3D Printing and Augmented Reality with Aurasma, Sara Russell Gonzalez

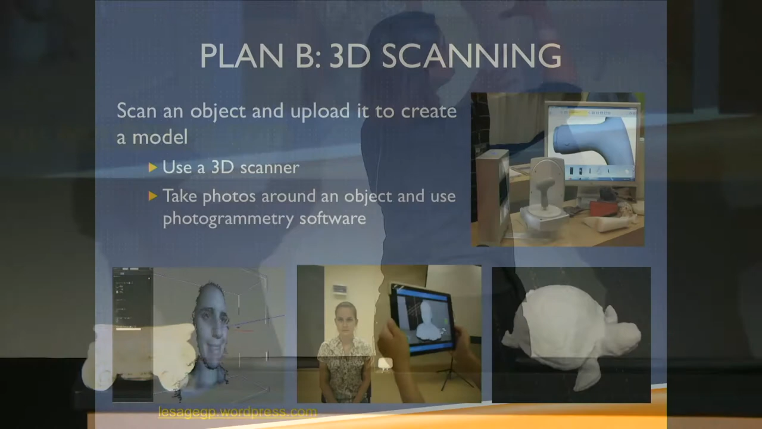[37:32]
It's about the size of a cereal box and it has a turntable and is attached to a workstation. Um, and you can put your object there and it produces very high resolution, um, scans. It does take some work to clean it up.
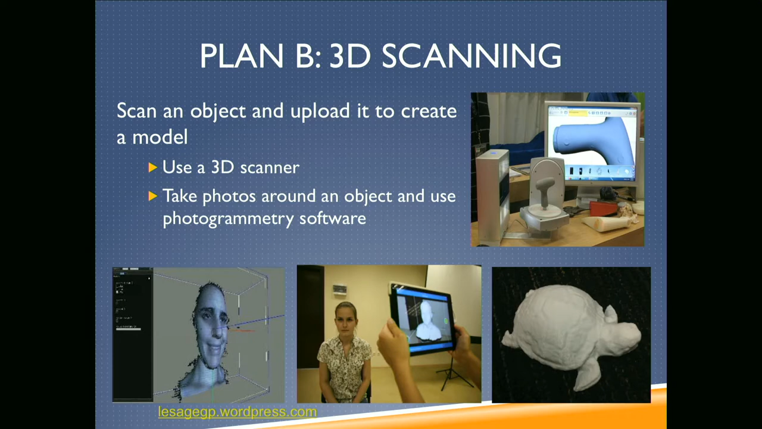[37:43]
So this isn't, you know, a fast scan. You got your model, you know, the structure is fairly fast. Um, the, the next engine is going to take you a bit of time.